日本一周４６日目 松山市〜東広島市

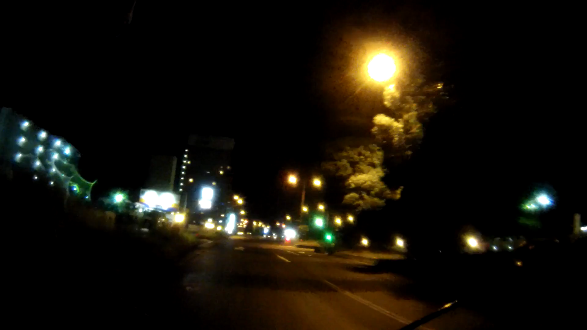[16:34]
深夜2時49分になりました。今僕がいるのはですね、東札幌じゃなくて東広島に着きました。東広島から中心部広島市の方はですね残り30キロちょっとぐらいです。